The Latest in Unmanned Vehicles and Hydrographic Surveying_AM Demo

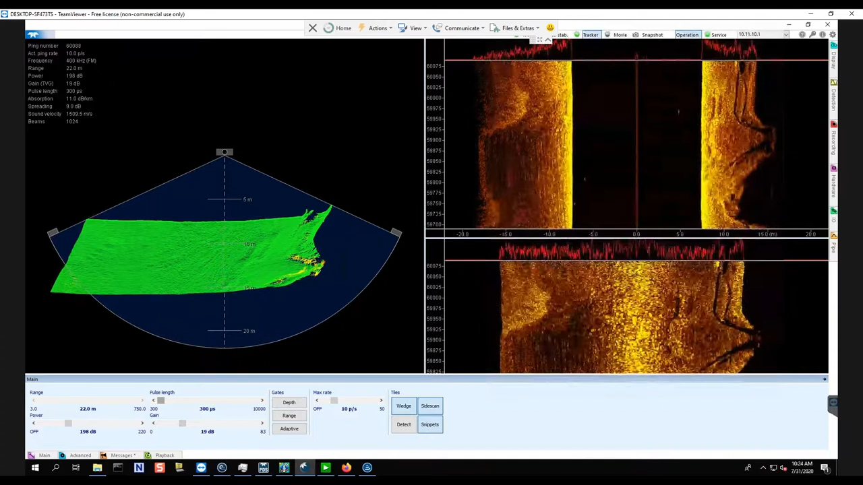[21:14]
So you can basically start the UI once it's communicating with the Sonar. It automatically detects what type of system it's using. For example, now that we have the T20 connected, it'll automatically configure for the T20 configuration. For example, if a T50 is connected, it'll go and it'll detect what type of receiver it has connected and what type of projector it has connected. And it'll configure for that system.
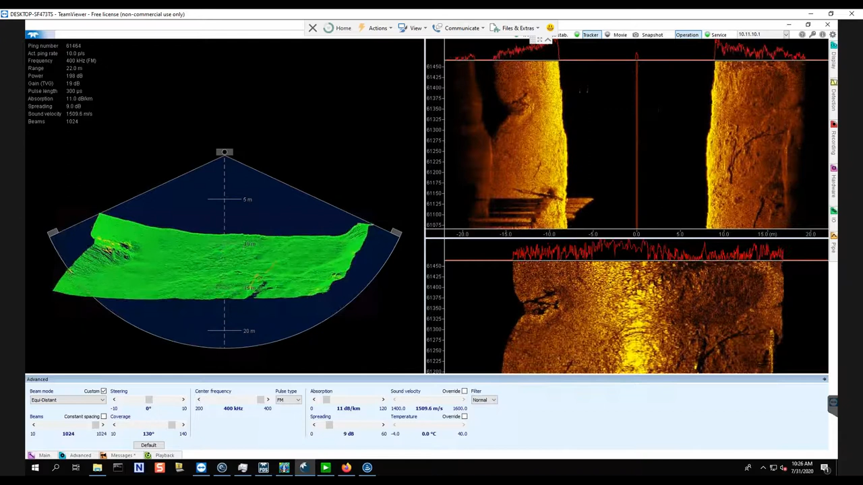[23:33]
So going through some of the beam mode options, we have equal distance, which basically means that each individual bathymetry point is equally spaced all the way across the swath, giving you a nice clean image throughout the... throughout the whole swath. If you switch the beam mode to the next mode...
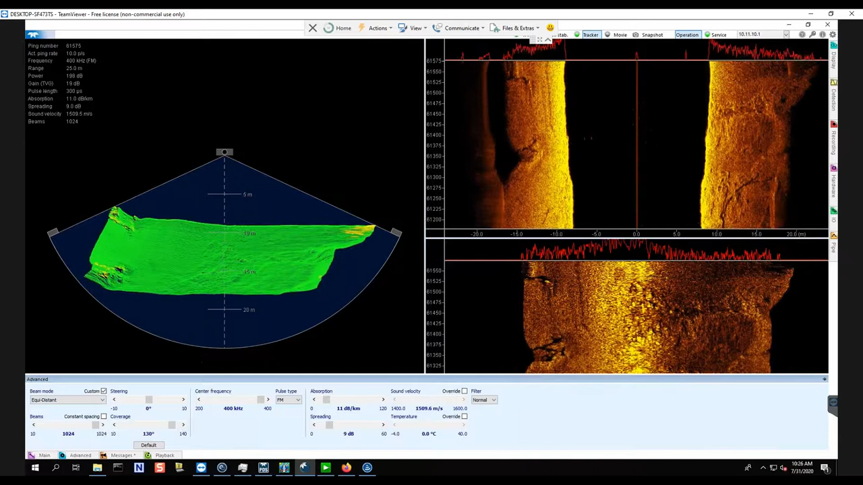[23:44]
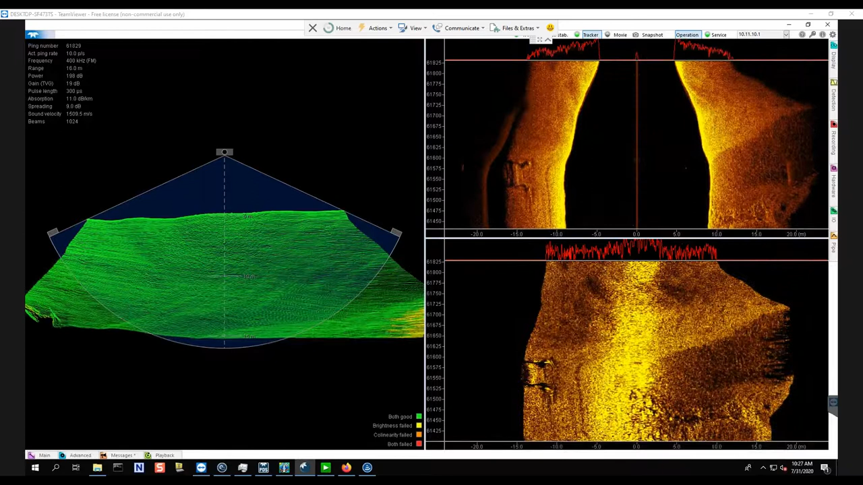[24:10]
Yeah, Rich, I think we can probably move over to the PDS section right now. I just kind of want to go over some of the little features. I don't want to take up too much time on there. So the next mode is intermediate mode and equal angle mode.
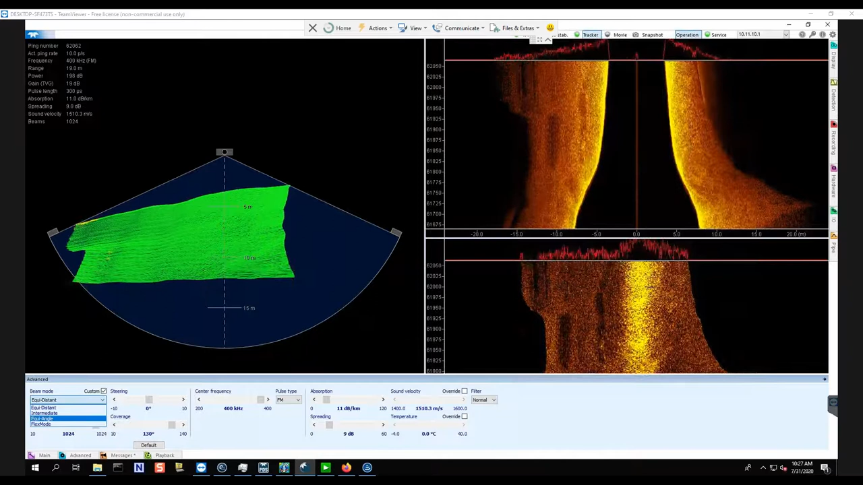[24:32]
They're both pretty similar settings, but what happens there is you basically have more beam density towards later. But the benefit of running in intermediate mode and equal angle mode is it allows you to steer the sonar an additional 20 degrees. So if you're serving an embankment, a quay wall or something like that, it allows you to get real close to the actual waterline without having to physically tilt the solar head.
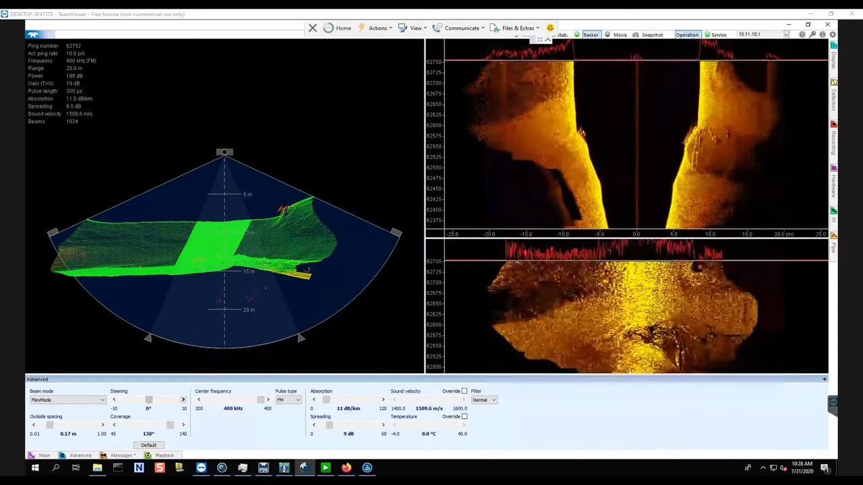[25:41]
It's mainly used for pipeline surveys. So as you can see, where you see the arrows just to the bottom of the wedge, you can see that we're concentrating the majority of the beams on that section, but allowing a percentage of beams to actually survey the outsides of that section. So for example, if we were surveying a pipeline right there, we can concentrate the majority of the density on
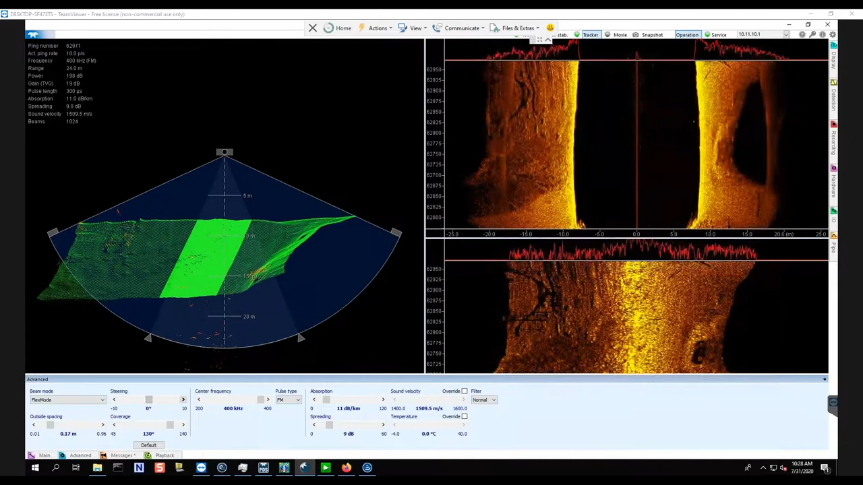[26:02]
the pipeline yet still have the symmetry on the outer beams. As for one of the good benefits of that is you can brand a real-time pipe tracker
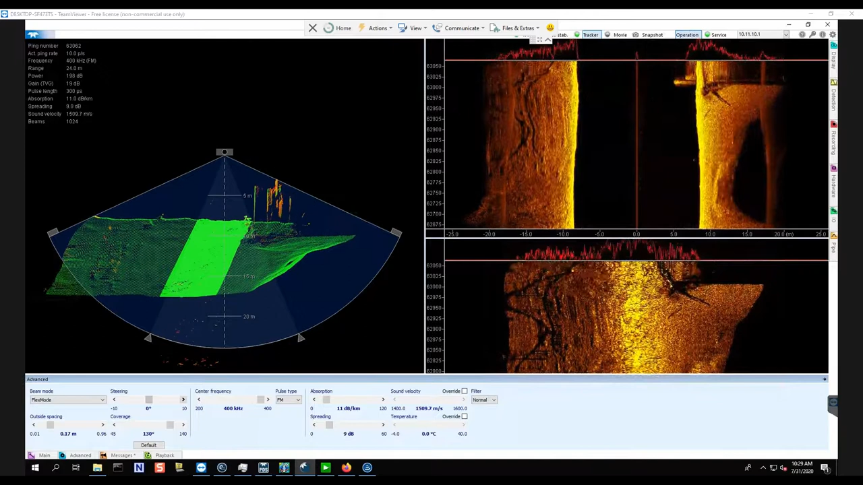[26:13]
and what it'll do is it'll automatically steer the beam so it's staying directly above the pipeline. So for example, if the surface vessel appears off course, the real-time pipe tracker will steer the beam so the density is staying right above the pipeline.
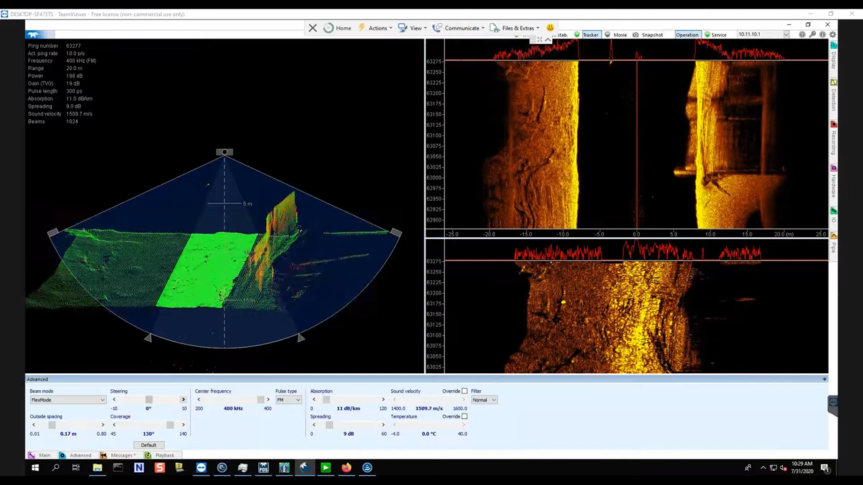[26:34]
So it's kind of a cool feature for that. Okay, so we'll go back into standard equidistant mode.
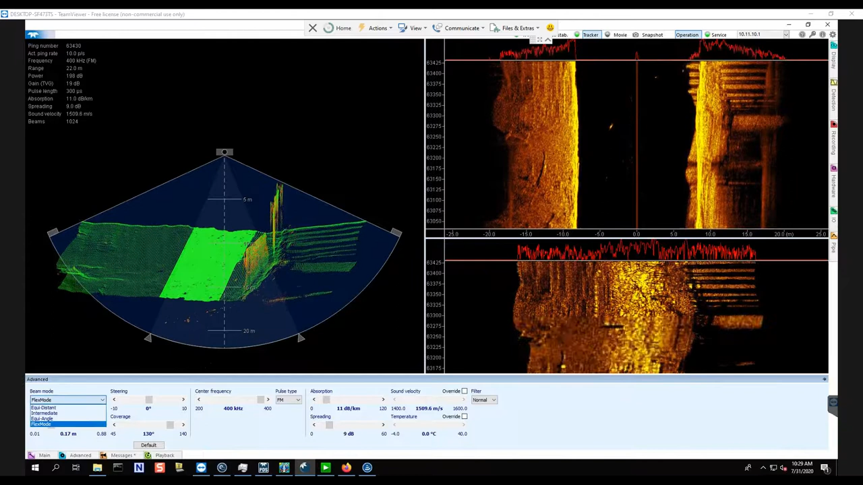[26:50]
Okay, so the system can sweep between 200 kHz and 400 kHz. You can switch on the fly so that's up to the customer what frequency you'd like to run it at. We also have it in FM mode and CW mode. Running in FM mode is great because you can run surveys up to 500 meters and that's beneficial for a wide range of depth.
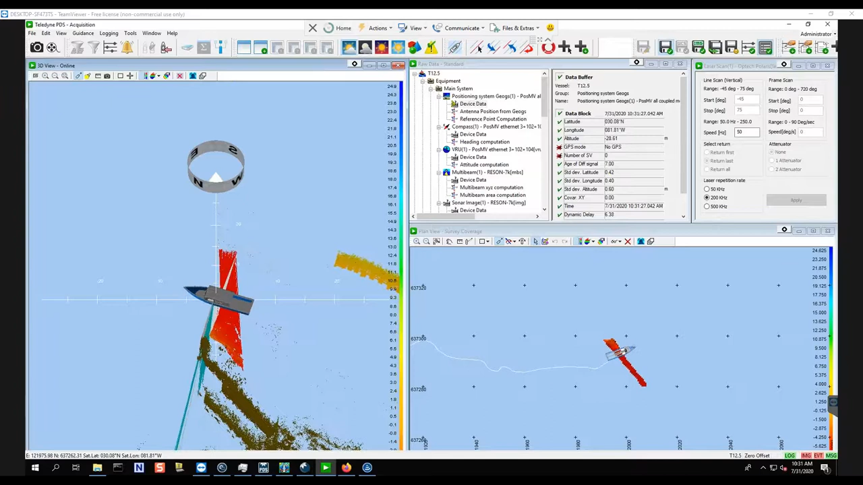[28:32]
and PDS what we're looking at here we basically have the vessel configuration for the POSMV,
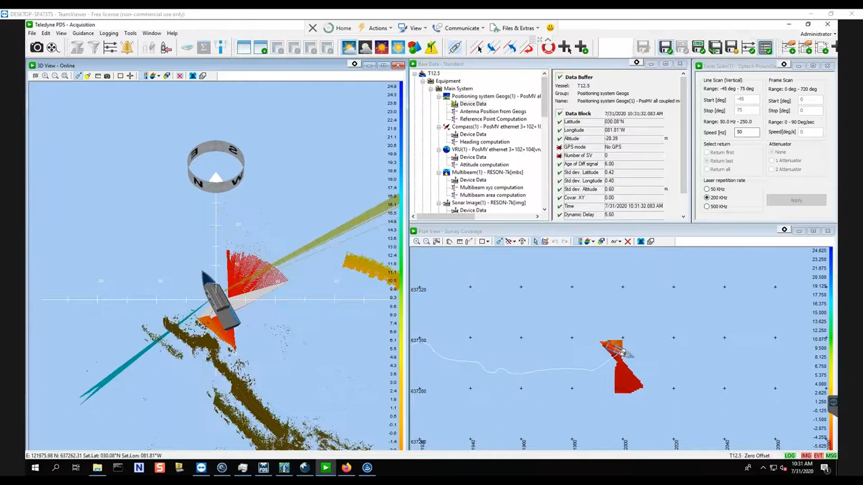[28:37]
the T20 sonar and the laser scanner.
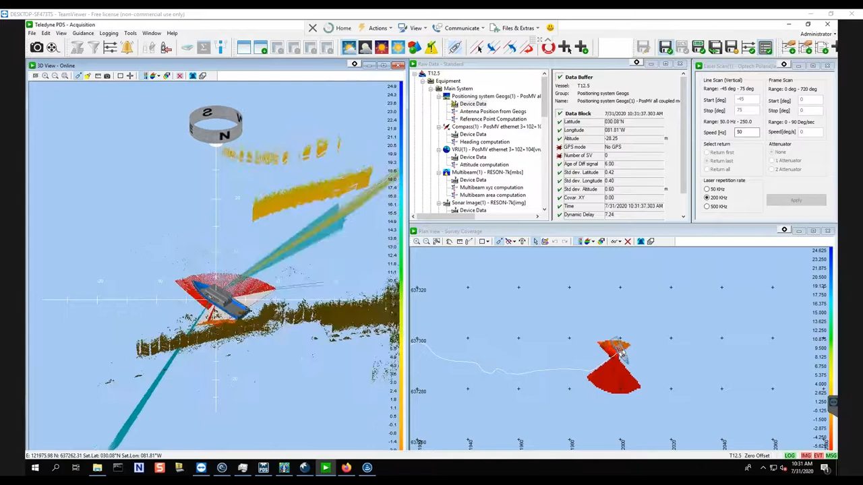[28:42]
What you're looking at here is a 3D viewer of both the imagery from the multi-beam and from the scanner at
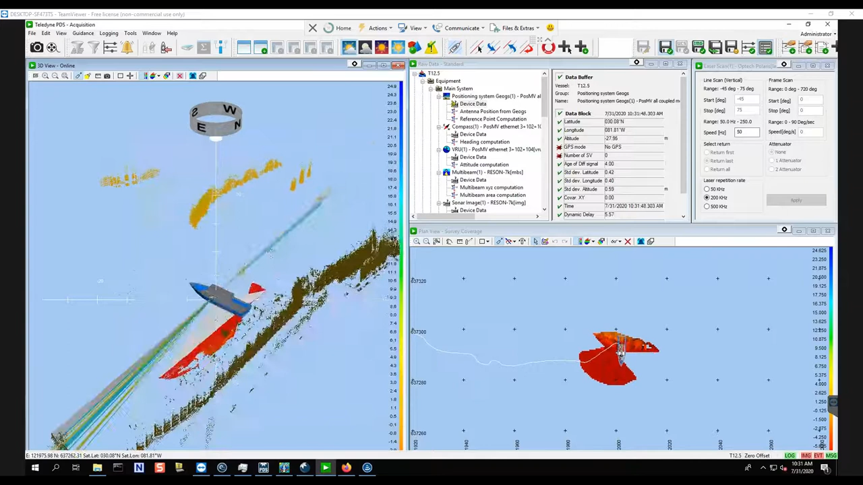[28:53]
the same time which is real beneficial because it'll allow you to see all the imagery in real time. If you look at the image to the bottom right,
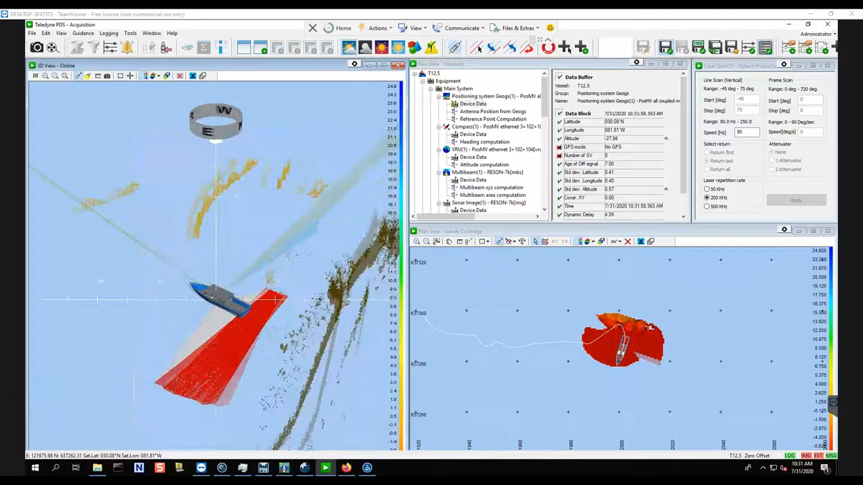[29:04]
you'll see a 2D version image of just the multi-beam data. In that screen it'll allow you to put all your run lines,
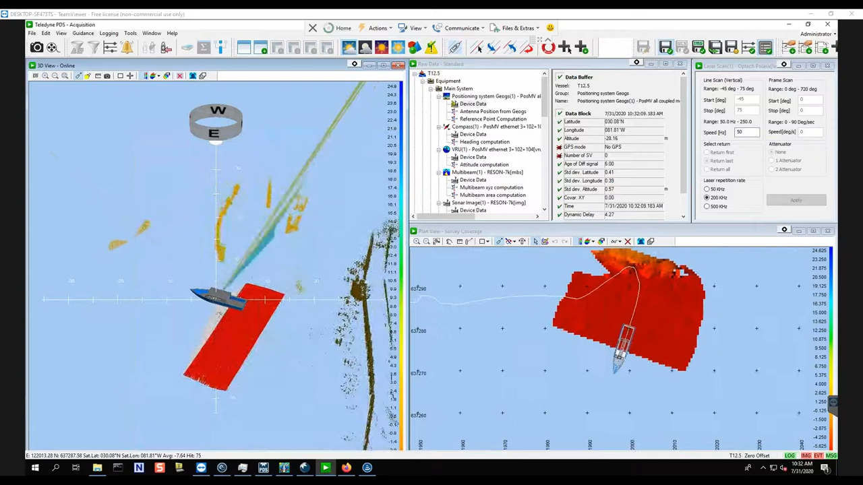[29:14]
you can set your charts and everything so you can basically run your survey using that.
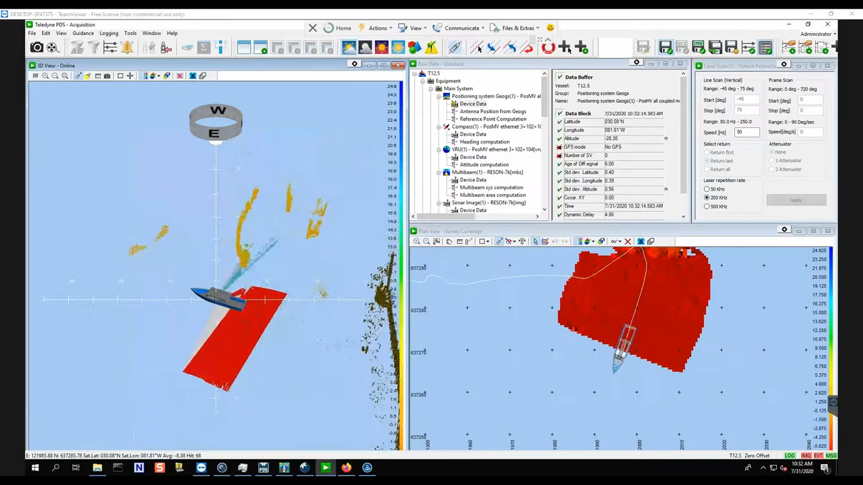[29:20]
Just above that is the raw data, it's basically giving us all the information of each sensor. So if we lose something we can go in there and we can see which sensor is going out.
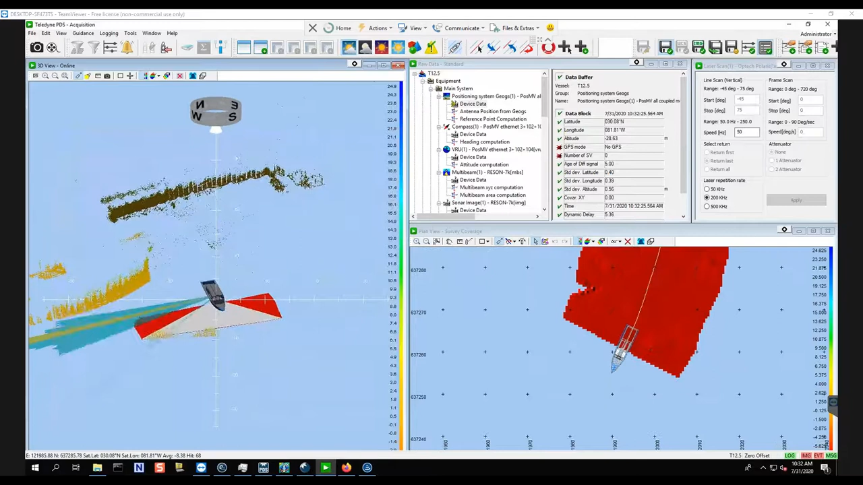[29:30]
Just behind that is, or just to the side of that, we have the laser scanner settings.